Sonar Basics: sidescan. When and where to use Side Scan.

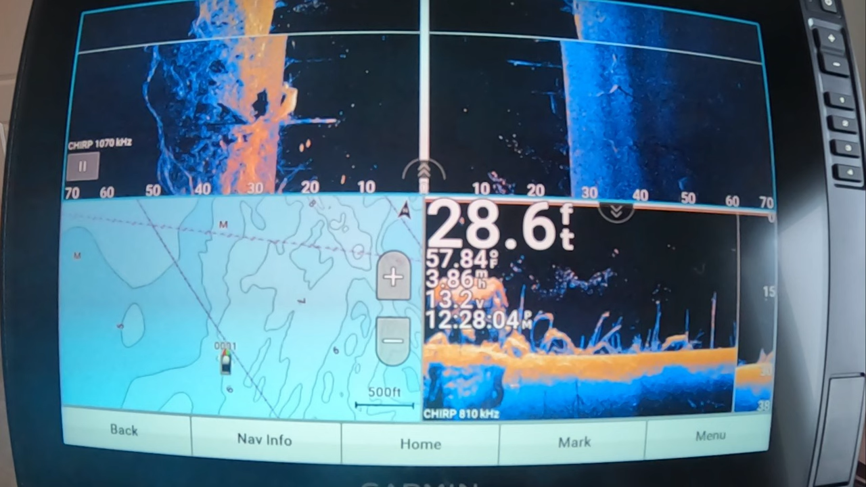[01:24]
On screen: depth 28.6 ft
I have my base map and down imaging and small screens to help me navigate, with side-scan on the top half looking out 50 to 75 feet,